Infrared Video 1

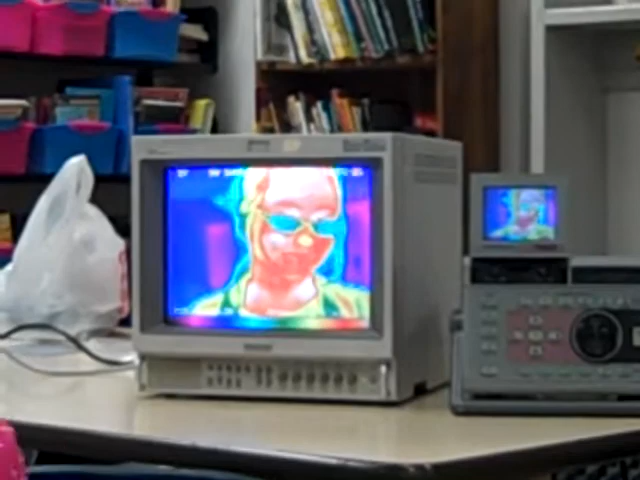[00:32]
It blocks the infrared light, right?
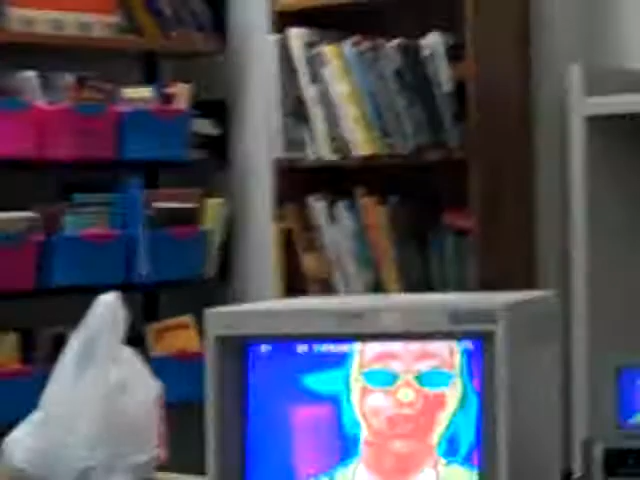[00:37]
It blocks heat. So we're going to try a different material here. We're going to try this paper. And we're going to put it in front of her face.